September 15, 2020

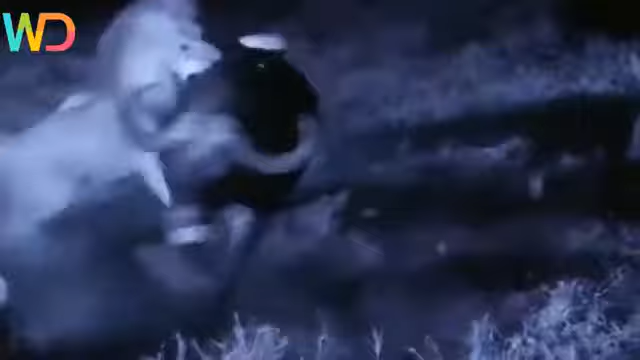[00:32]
It's open, it's dry, and the prey is big.
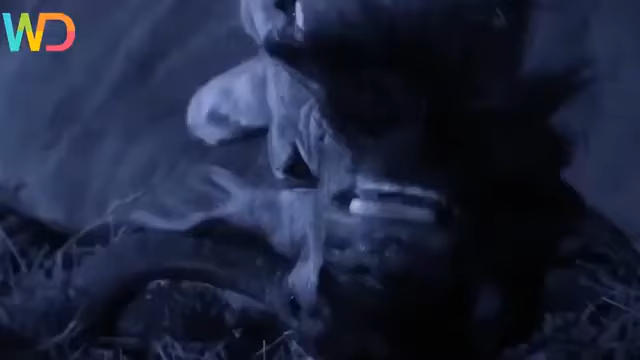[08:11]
News of fresh meat travels quickly. When you're a successful Savuti predator, hyenas are your constant rivals.
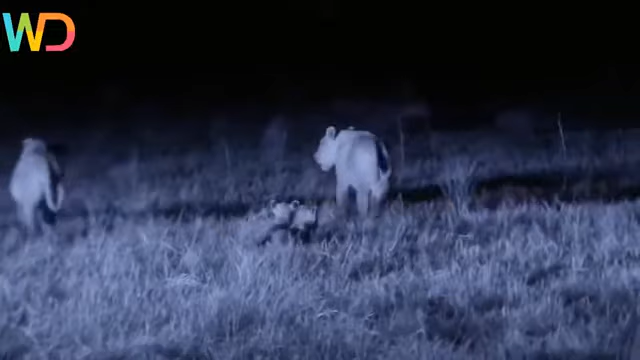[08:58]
Saba is protective of her cubs, for good reason.
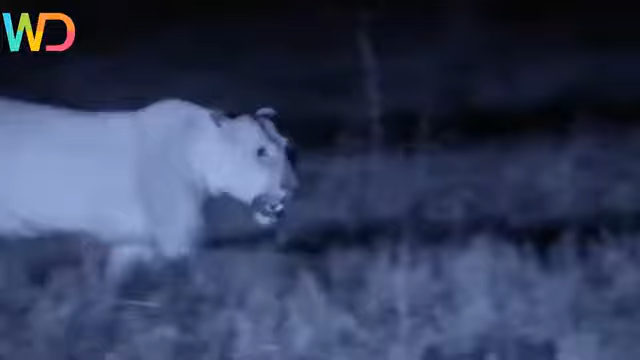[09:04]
She will defend them to the death.
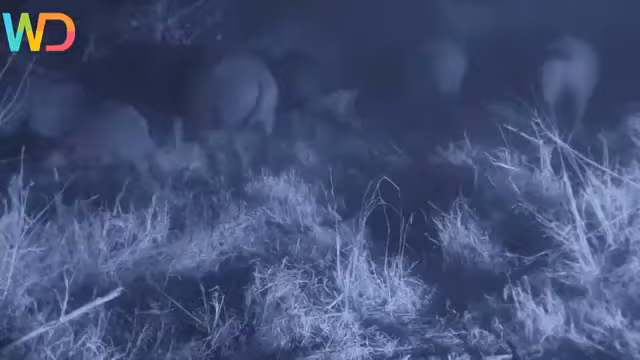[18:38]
The lions are in too deep. There's no turning back.
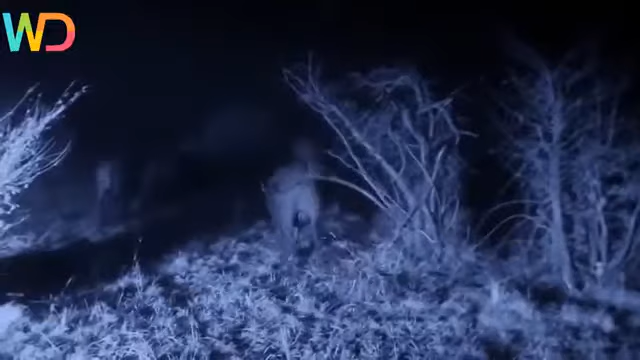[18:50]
They face a wall of horns and hooves.
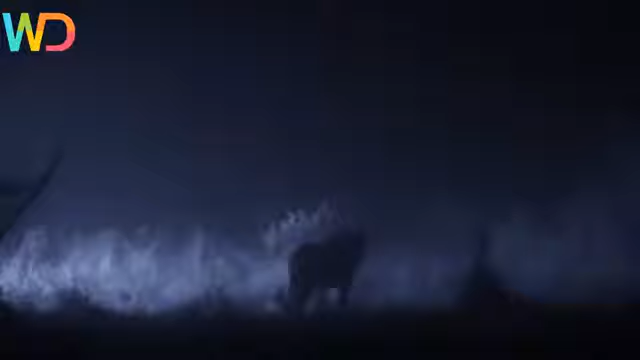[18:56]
And then they spot a calf, a target.
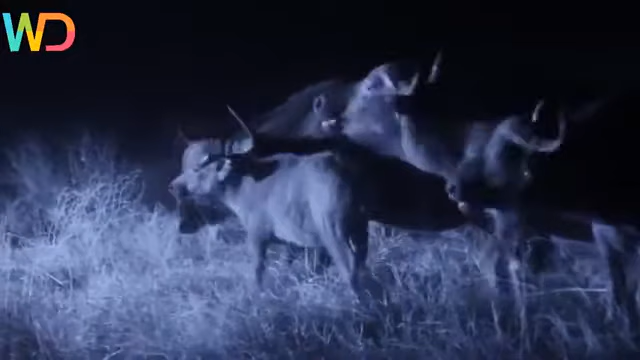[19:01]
The nomads face off with the buffalo bodyguards. They just need to separate the calf from the herd.
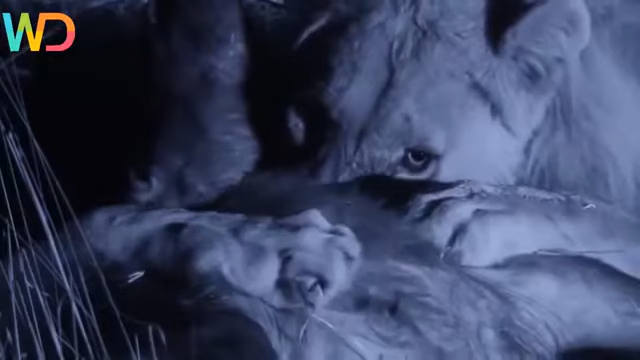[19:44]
The brothers defend their kill from every angle.
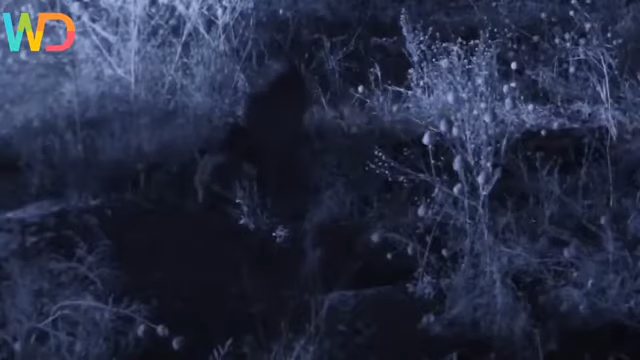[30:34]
And Nikita parks herself right outside its doorway.
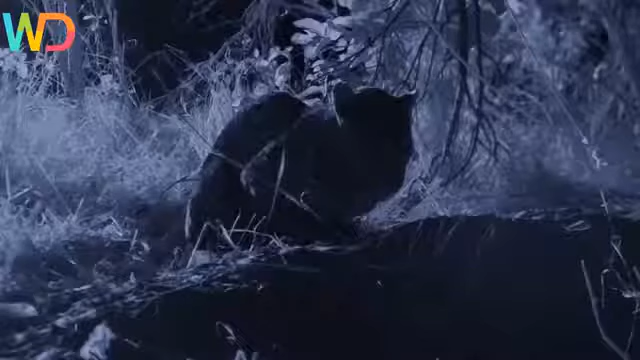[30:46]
She's dead still.
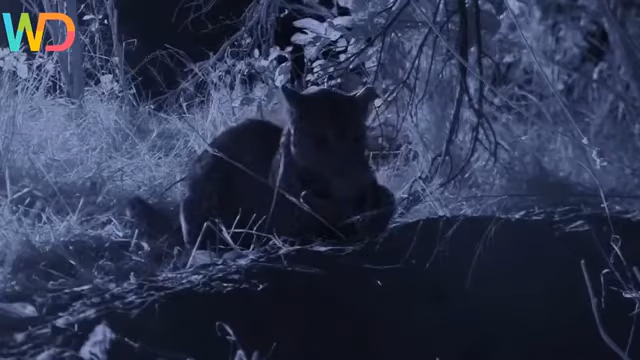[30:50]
But does she have the patience to pull it off?
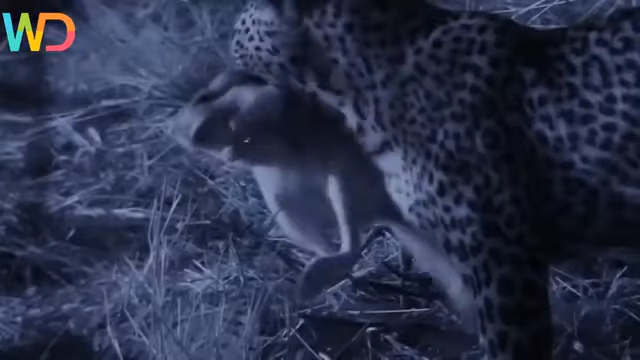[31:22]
Finally, a meal buff to match her appetite.
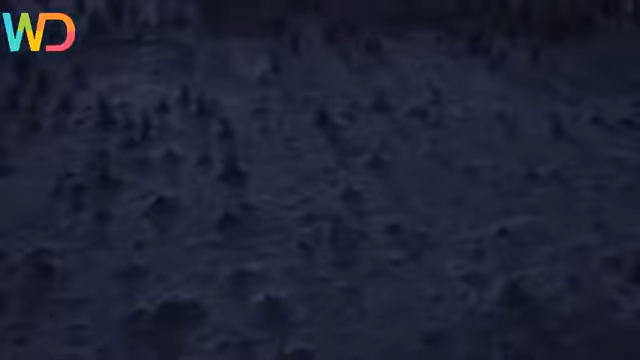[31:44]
Buffalo don't sleep at night. There's a far more important job at hand.
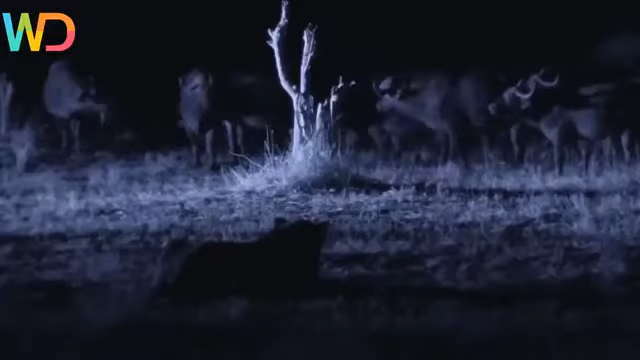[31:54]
Fending off Savuti's nighttime hunters.
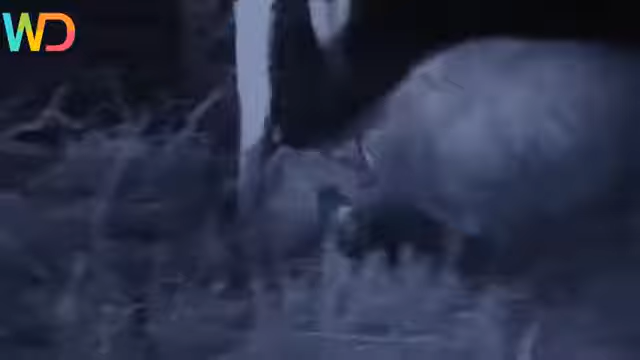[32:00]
Their sights are still focused on the injured buffalo.
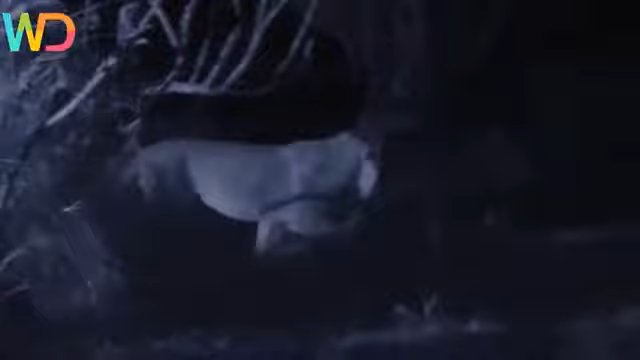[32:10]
But she's guarded by an army of one-ton tanks.
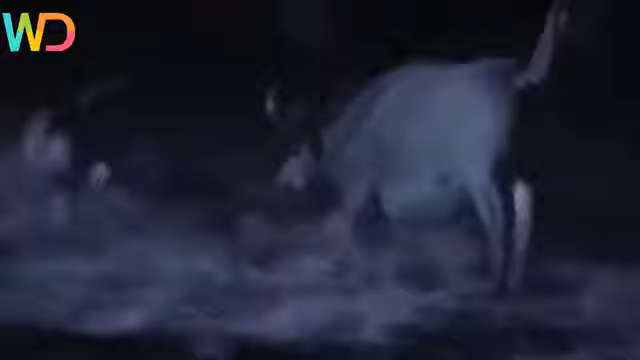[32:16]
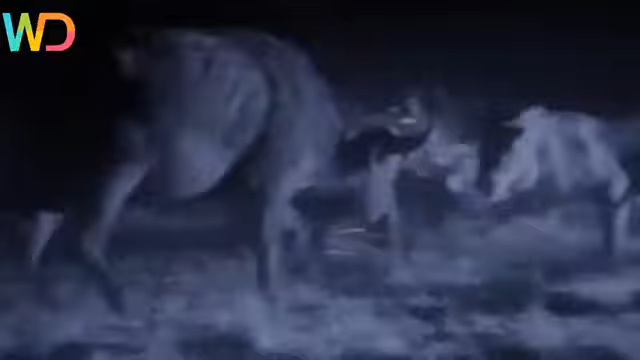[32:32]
The nomads don't have a clear strategy. They're simply creating chaos.
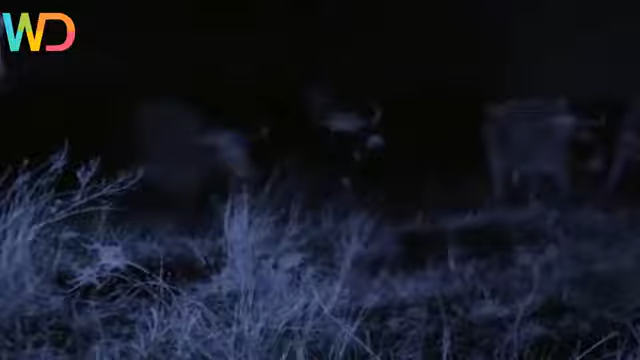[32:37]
The lions don't let up on their assault.
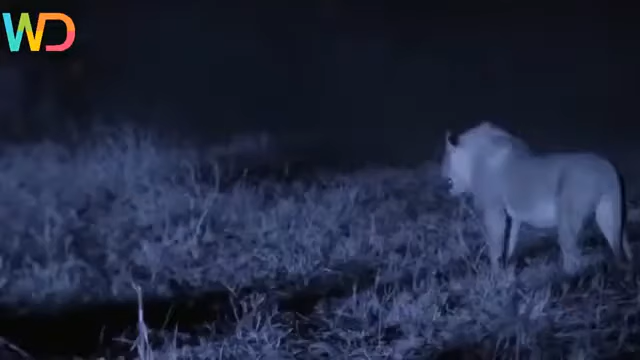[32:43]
The dust rises, and soon the injured buffalo is left alone.